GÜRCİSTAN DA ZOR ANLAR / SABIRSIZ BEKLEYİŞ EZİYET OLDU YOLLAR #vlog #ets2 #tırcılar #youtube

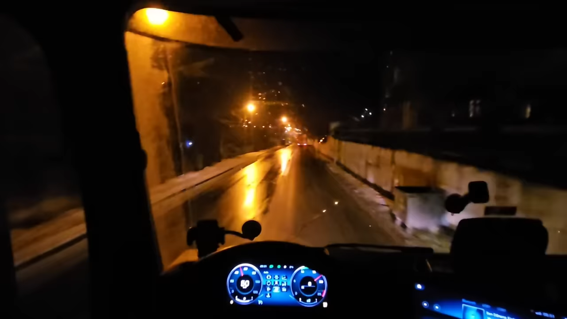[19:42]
Önümde şu an gördüğüm kadarıyla bir 5 tane araç gidiyor ileride. Konvoy halinde. Ben de 6.'yim tabii bu esnada. Arkamda da 2-3 tane araba vardı. Solladım onları da.
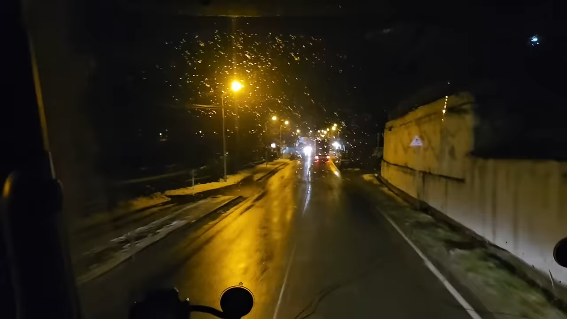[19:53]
Orada sollamak biraz sıkıntılı ama onlar çok ağır gidiyordu. Bunlar gene seri gidiyor. Çok ağır gidiyorlardı. Onun için onları sollamak zorunda kaldım. Böyle ağır ağır kapıya doğru gidiyoruz. Vallahi geceye denk gelmesi kötü oldu. Şu an çok güzel manzara var etrafta ve hiçbirini aktaramıyorum. Bu da beni üzüyor tabii. Sizlere buraları gösterememek beni üzüyor. Gidelim bakalım.
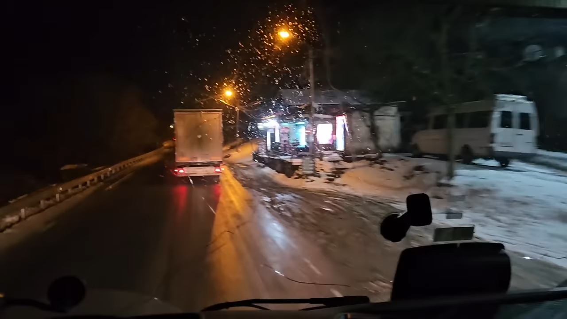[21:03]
Şimdi de polis bağladı, göndermedi. Gürcistan'ı gündüz geçmek bize nasip olmayacak gibi ya, hayırlısı. Hafiften de kar yağışı devam ediyor. Aktaş'tan da bilgi alıyorum, kapı tekrardan açılmış. Yani şu an içerideki araçları çıkarmışlar. Bakalım hayırlısı. Yani oraya gidince neler olacak, hep beraber görelim. Kapı kapalı mı olacak, açık mı olacak, bizi çıkartacaklar mı, alacaklar mı, almayacaklar mı, vallahi inanın bilmiyorum.
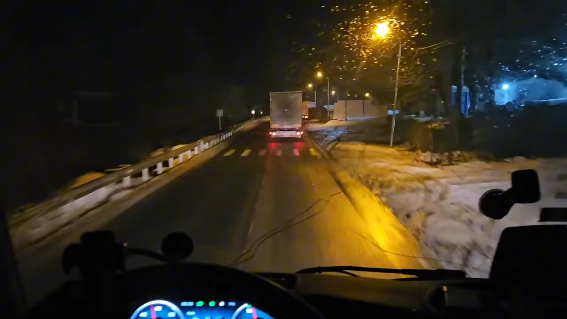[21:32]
Bir bilgi geliyor kapı kapalı, bir bilgi geliyor kapı açık. Yani kararsızız. Ama ümidimiz Allah diyor, kolunun işi rast gelsin diyor ya. O hesap baba, devam. Sürelim bakalım kapıya doğru. Ne olacaksa orada hep beraber görürüz. Devam. Gürcistan'ın virajlı Aktaş yolundan saygılar, sevgiler, herkese hayırlı akşamlar olsun bakalım.
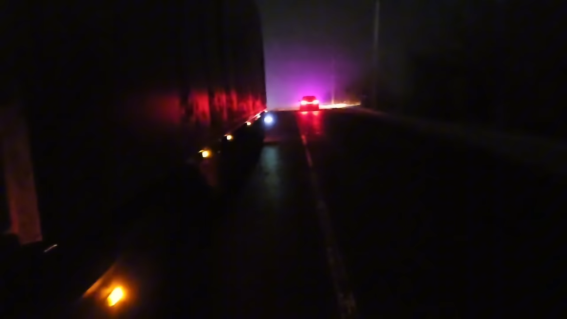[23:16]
İki tane araba az daha vuruyordu az önce.
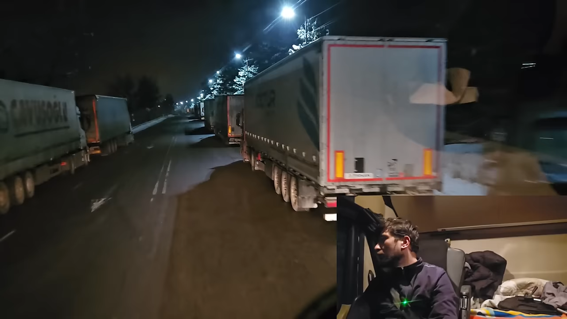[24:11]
Allah. Bak şimdi arkamdan yine geliyor. Lan abi siz ne içiyorsunuz ya? Dedim bırak beni yatayım dedim, bak beni yatırmadın. Aa buradaki kaçmış vallahi. Allah Allah. Bana torpil geçti vallahi adam. Arkamdan geliyor abi.
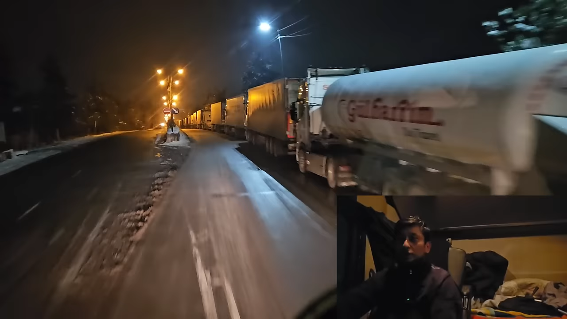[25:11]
Bana dedi sola dön dur. İyi baba gider dururuz. Da şimdi bu kadar adamı bana niye sollatıyor? Yazık günah değil mi? Ömür baba arkada kaldı.